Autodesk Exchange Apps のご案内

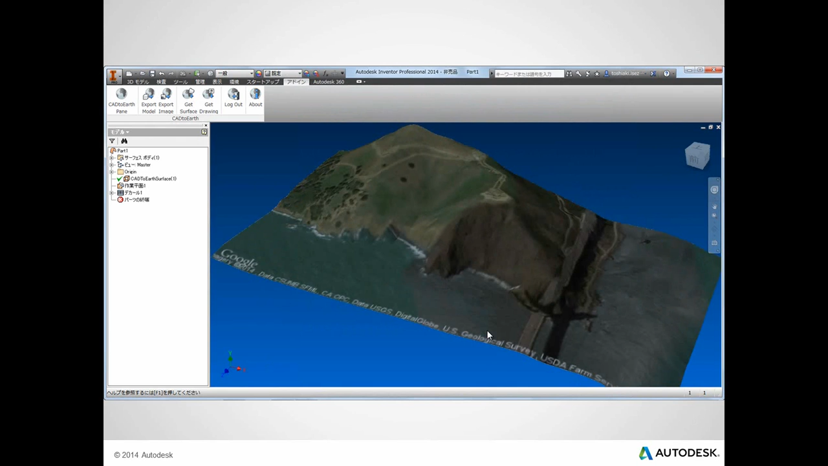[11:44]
こういった3Dの形状を取り出して、インベンターの中に表現させるという、これも無償のツールです。同じようにRevitで形状データを、地形データを取り込んで、そこで何か設計に利用する。これを無償ツールもRevitで利用できます。
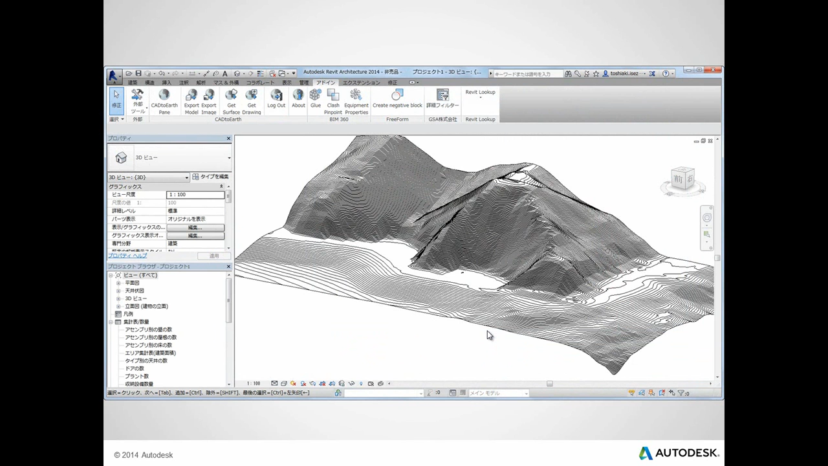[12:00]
同じ会社が作ったものです。